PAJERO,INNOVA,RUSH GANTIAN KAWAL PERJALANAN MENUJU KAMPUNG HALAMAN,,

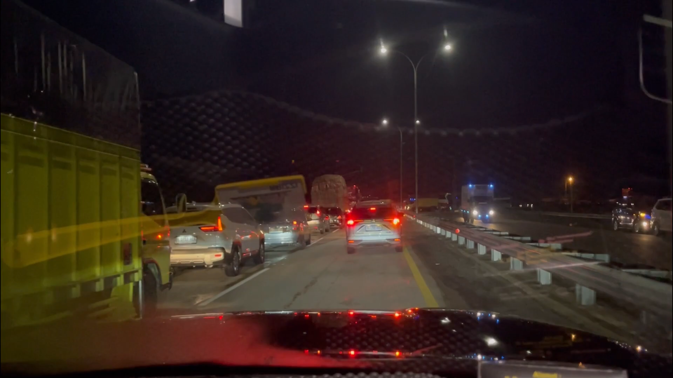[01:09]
Dasar tadi di Kota Medan macetnya hampir 1 jam.
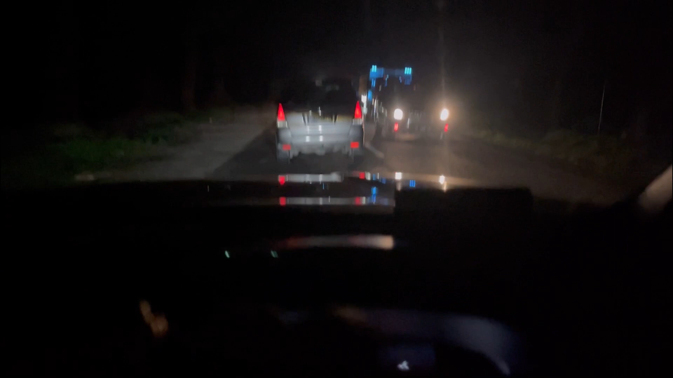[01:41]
Tengok nih lari kita nih. 17. Gara-gara ini jalanan ramai ini.
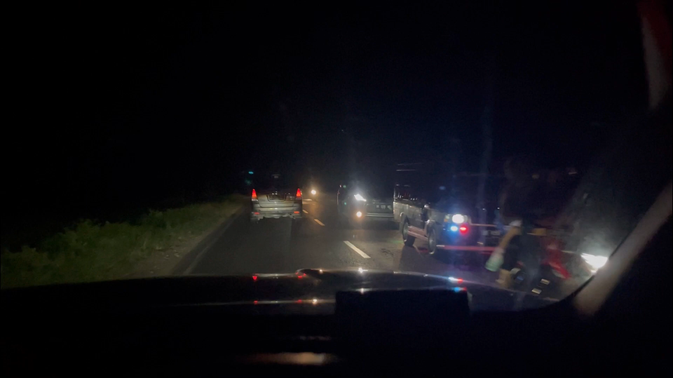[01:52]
Ini nampaknya puncak pulkamnya di hari raya Idul Adha ini. Ramai. Jalan ramai. Kita enggak bisa cepat.
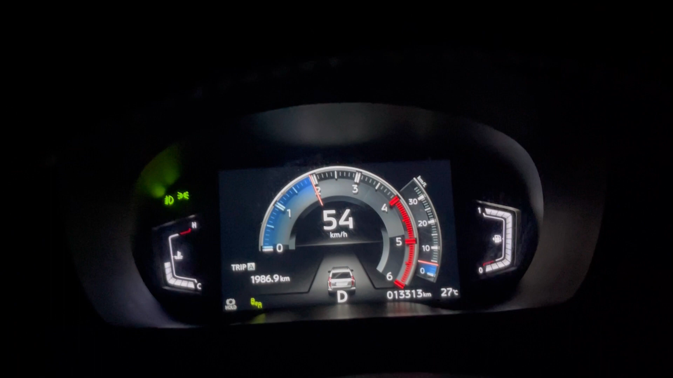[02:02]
Dapat segini udah mantap kali ini. Ini beriringan ini. Ke depan sana beriringan.
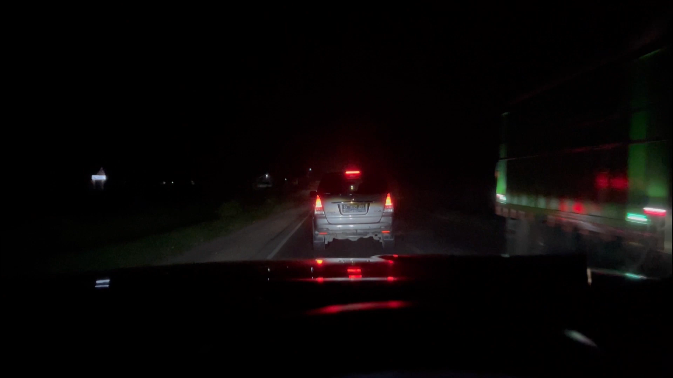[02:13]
Ini udah stop lagi ya kan. Rame. Baik yang dari Medan yang menuju ke Medan rame. Enggak satu arah. Kalau cuma satu arah ramenya masih bisa kita ambil kanan ya kan. Enggak bisa kita ambil kanan. Karena kanan juga rame. Jam berapa besok sampai ini? Tapi kalau udah ngantuk kali nanti kita istirahat aja.
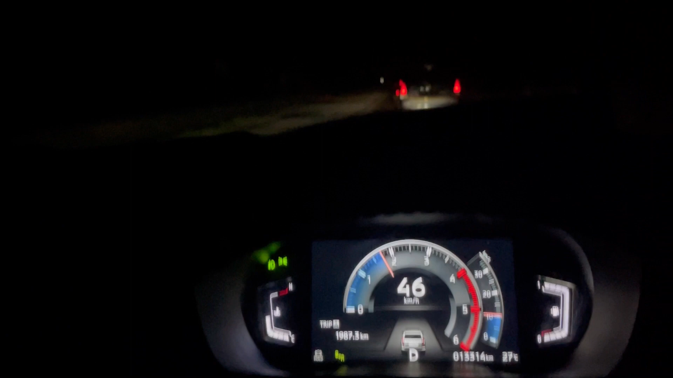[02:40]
Kita nggak boleh memaksakan. Utamakan keselamatan. Oke guys, pantau terus. Sekarang teman-teman kita sudah masuk Siantar ya. Kita lagi dikawal sama Pajero juga di depan. Tadi ada Fortuner juga, tapi Fortunernya sudah tinggal di belakang.
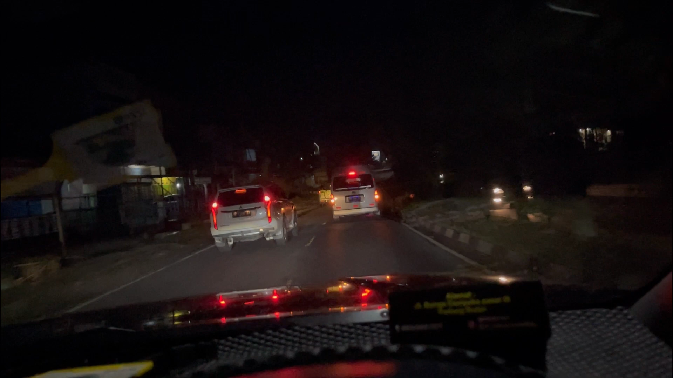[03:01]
Dia nggak mau ikut konvoi.
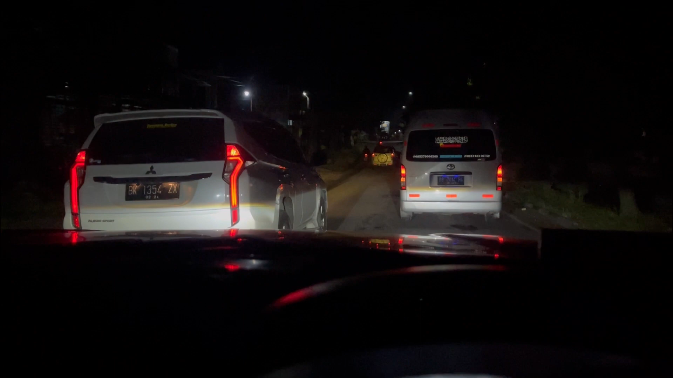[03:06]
Ini ada Fortuner putih nih. Pajero putih.
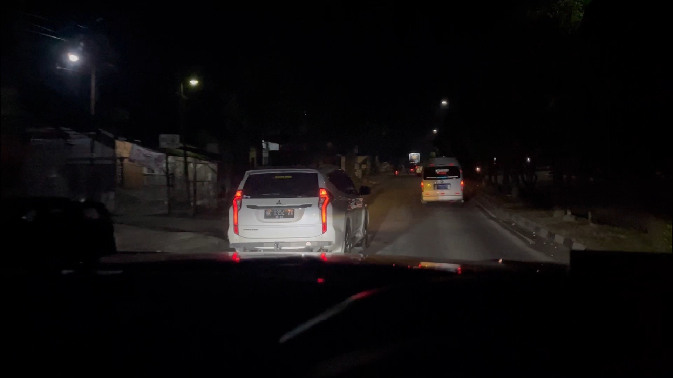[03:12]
Yang di belakang itu ada Fortuner.
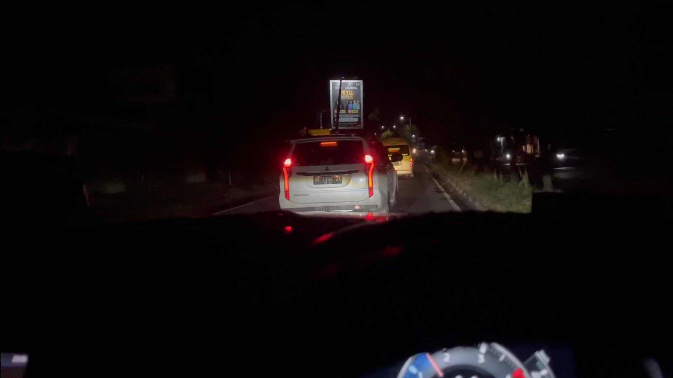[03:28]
Kita telat masih sampai Siantar.
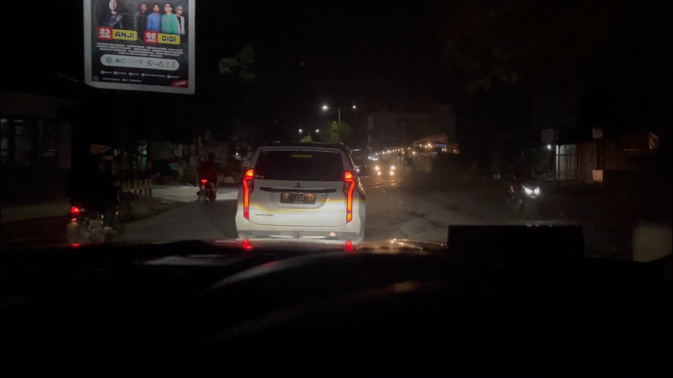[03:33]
Teman-teman, ini aja belum sampai kota Siantarnya. Belum sampai kota Siantar. Ini dia Pajero-nya. Tapi kalau agak lambat nanti kita salip aja lah. Tapi kalau dia agak bersahabat, ya cocok lah kita ekori ini kan. Tapi kalau lambat dia kita salip aja lah. Ini menghemat energi yang ada.
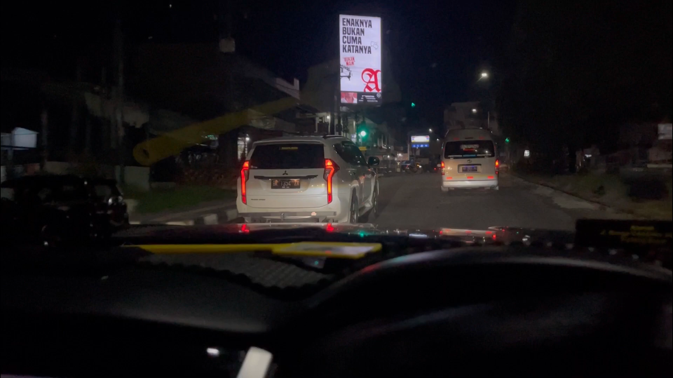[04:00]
Biar mata tidak ngantuk, enaknya ada lawan.
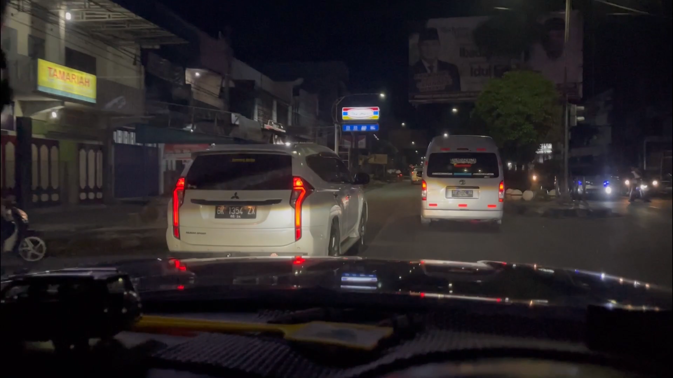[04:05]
Oke guys. Guys, kita sudah sampai di kota Siantar ya.
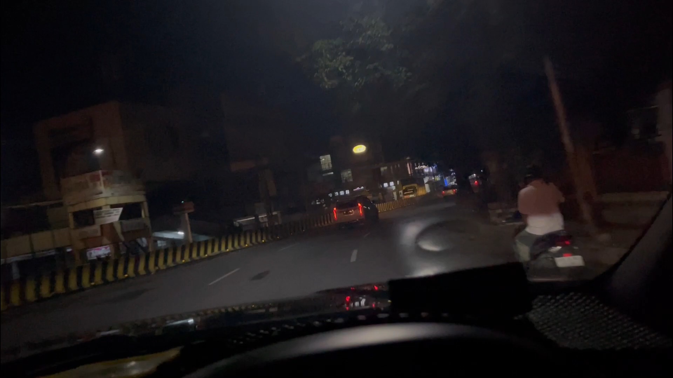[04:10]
Ini kawasan Pajak Horas lah ya, di depan sana Pajak Horas.
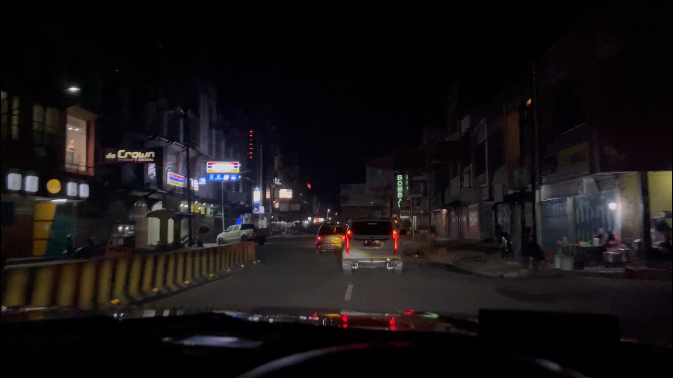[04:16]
Sampai sekarang Pajero masih di depan kita.
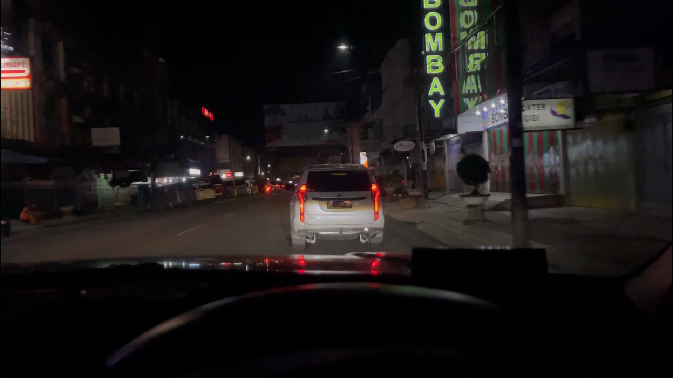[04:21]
Dan jangan dia orang penyebuan juga ini.
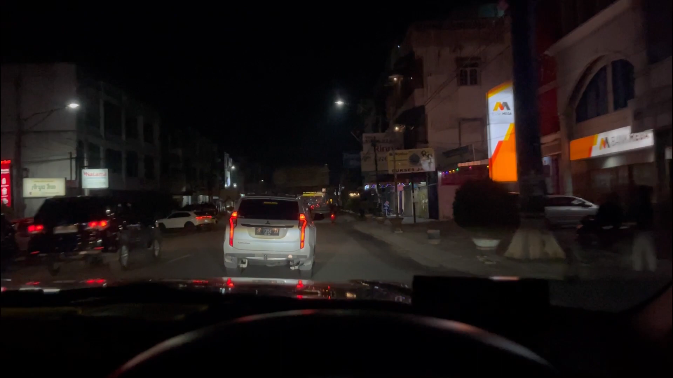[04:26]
Kota Siantar jam 11 sudah mulai sepi. Enak ya jalannya. Kalau udah sepi, enak.
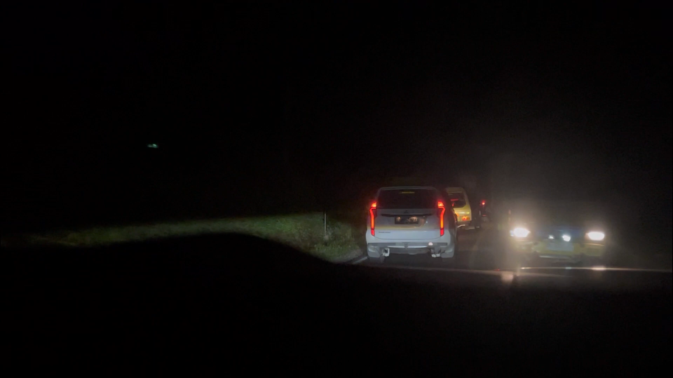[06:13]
Siantar Danau Toba Parapat ya. Pajero yang di depan ini sudah dari tadi memang apa mengawal kami. Dari tadi sebelum masuk Siantar sudah mengawal kami. Mantap guys, mantap lah, masa enggak ya kan? Mantap, kita sudah dikawal jauh, sangat jauh.